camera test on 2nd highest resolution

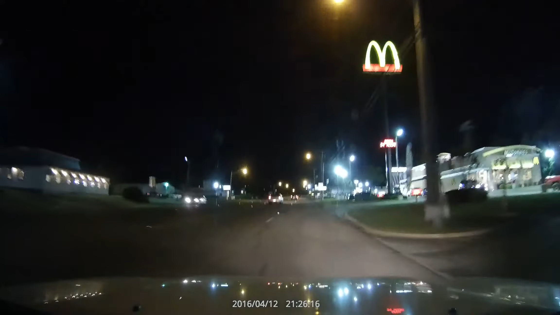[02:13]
I think because I changed my resolution settings my hood is actually more visible